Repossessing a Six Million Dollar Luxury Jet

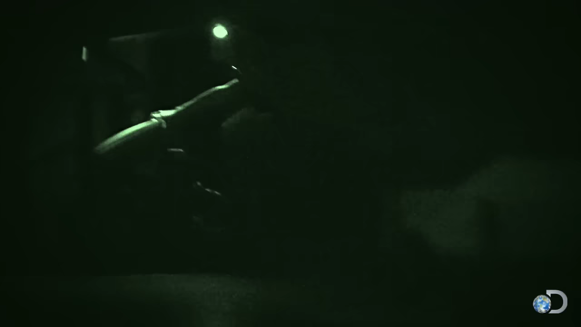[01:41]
All right, there they go. That's our queue. Let's go.
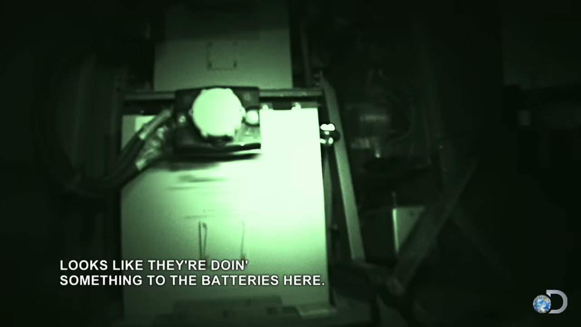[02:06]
Something to do with something with the batteries, isn't it?
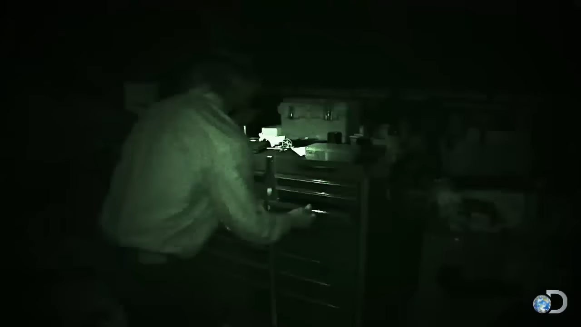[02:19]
The Lear 60 requires 28 volts to start.
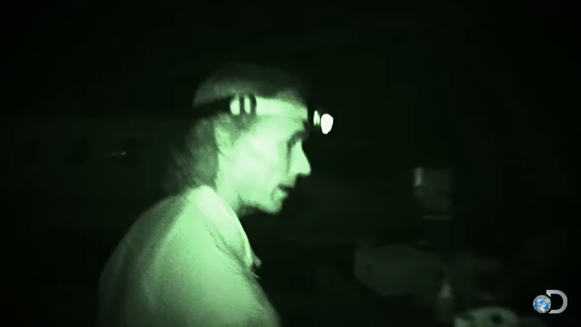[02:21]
Here we go. Here's a couple of wires.